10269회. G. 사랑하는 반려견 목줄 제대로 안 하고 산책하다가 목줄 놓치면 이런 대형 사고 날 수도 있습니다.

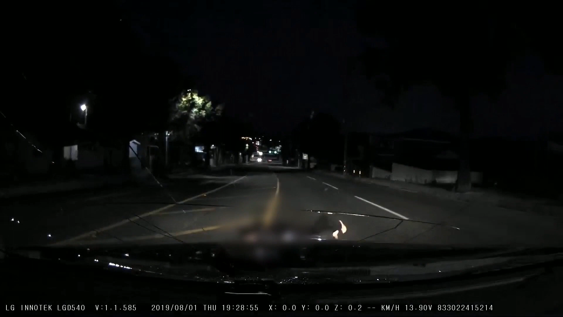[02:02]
뭐예요? 뭐예요? 저 좀 앞에. 잘 보세요. 조금 전에... 이거요. 아하, 강아지네. 아이고, 검은 강아지. 만약에 신색 강아지였으면 그래도 미리 보일 수도 있었겠지만. 일단 강아지도 검었고 사람도 검었고요. 검은 옷을 입었으니까 미리 안 보였습니다.